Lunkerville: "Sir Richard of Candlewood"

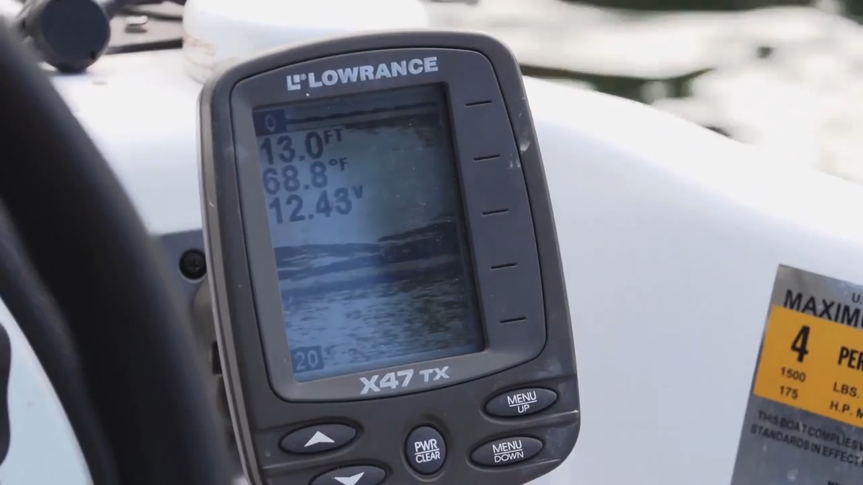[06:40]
On screen: depth 13.0 ft, water 68.8°F
That's the weeds. Oh, wait. There's something. That's weeds. That must be weeds there. Did we just go over some weeds?
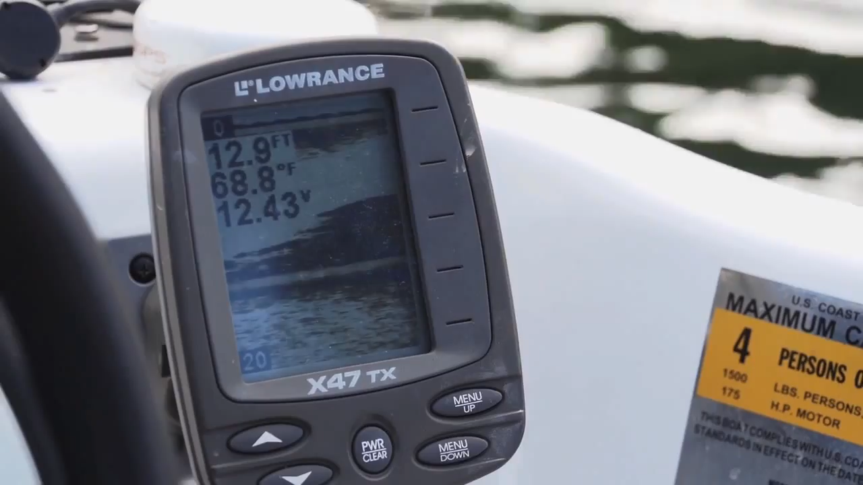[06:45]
On screen: water 68.8°F
We're in the top of them right now. Okay. Right on top of them.